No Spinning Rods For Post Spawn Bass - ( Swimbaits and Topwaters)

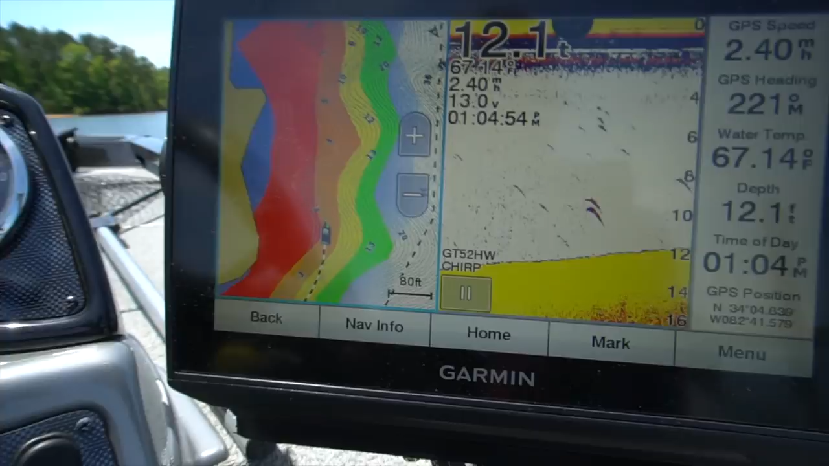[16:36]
On screen: depth 12.1 ft
You can see some of the shading here. I'm gonna go to just my map,